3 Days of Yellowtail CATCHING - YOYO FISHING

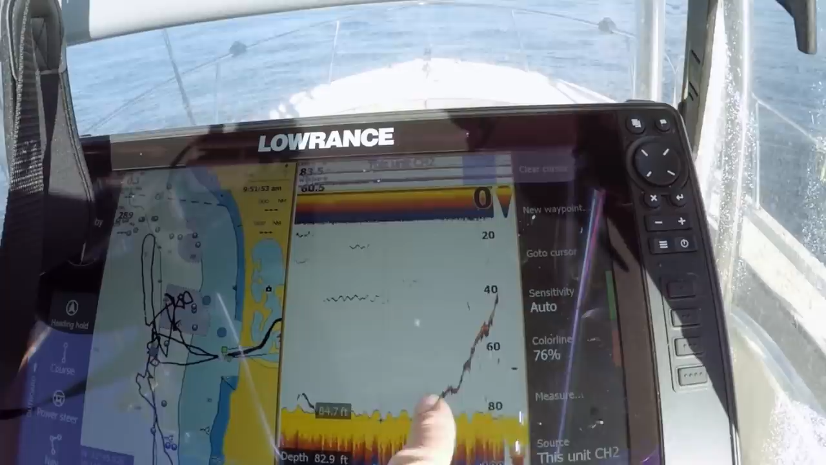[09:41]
On screen: depth 82.9 ft
That little wad right there. So sick. A little tougher today at the beginning, but now we're catching them on the yo-yo.